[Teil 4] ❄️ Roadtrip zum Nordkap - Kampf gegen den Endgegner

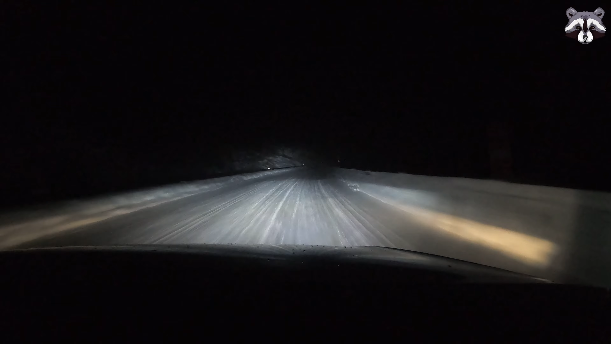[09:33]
Wir haben schon erwähnt, dass wir heute viel langsamer vorankommen. Nun haben wir noch ca. 300 Kilometer bis zum Ziel und der Weg wird immer schlimmer. Es ist sehr windig und Jens muss sich wirklich auf der Fahrt sehr stark konzentrieren. Je weiter wir fahren, desto weniger wir vor uns sehen können. Wir fahren mit Absicht hinter einem anderen Auto, weil wir so einen Punkt haben, dem wir folgen können.
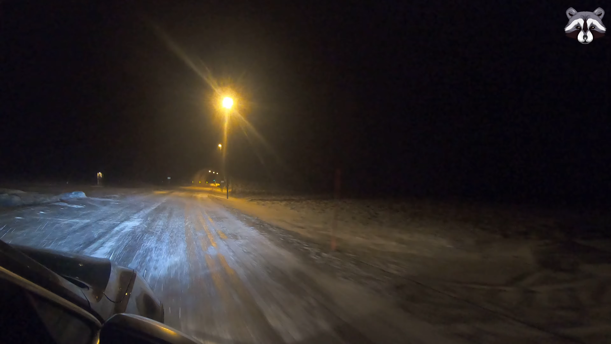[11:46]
Er ist nämlich schon müde, weil er seit 200 Kilometern versucht, die Straße in dem tanzenden Schnee zu finden. Und für diese 200 Kilometer haben wir mehrere Stunden gebraucht. Das hier, das ist der interessanteste Tunnel,